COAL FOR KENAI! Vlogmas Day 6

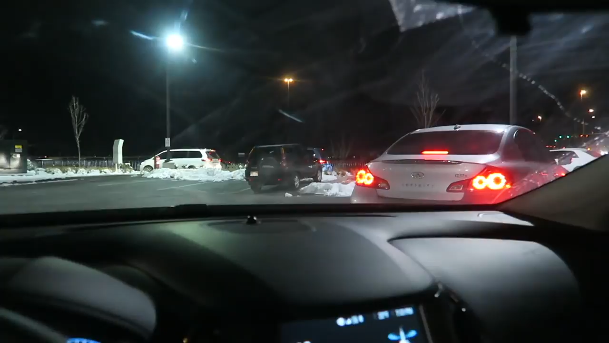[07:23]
Guys, we're going to In-N-Out. That's the line to order. And we're clear back here. People had the same thought as we did. Always.